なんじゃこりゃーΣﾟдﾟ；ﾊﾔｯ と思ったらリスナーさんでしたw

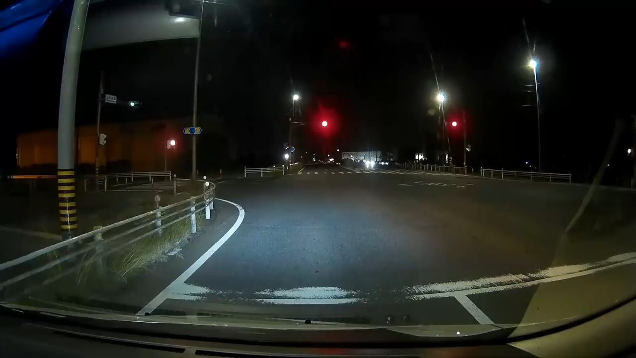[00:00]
なんかすごいさ、横にさ、横にさ、なんかすげえ、なんか珍しい車がおるんだけど。何これ、ウォックスバン。
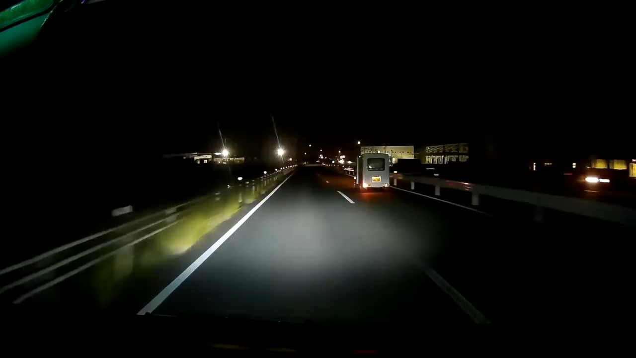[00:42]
リックさんなの？なんリックさんか、早っ、リックさんなの？え、マジ？ビル早いやん。
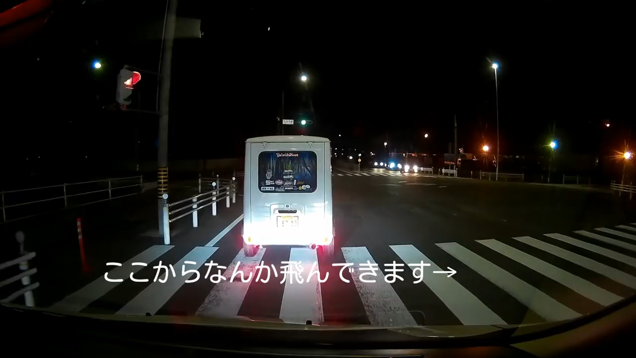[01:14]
リックさんやん。いや、ミサイル飛んでった、ミサイル飛んでったよ、ミサイル。じゃあミサイルに追いつこうとしてる、ちょっと。ちょ。はいえ、は？あんな出んの？
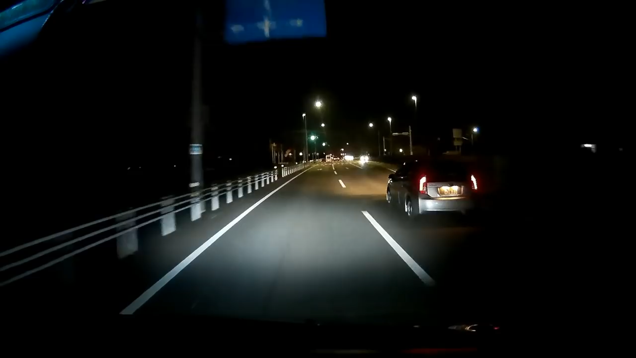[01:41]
でクラウンについてってくるけんね、俺離された次第。ほんとだって。やば、早っ。はい、これ動画にニックさんに負けた。ニックさんだよね、これ。ニックさんなんだよね。まあよかったらね、 YouTube でコメントください。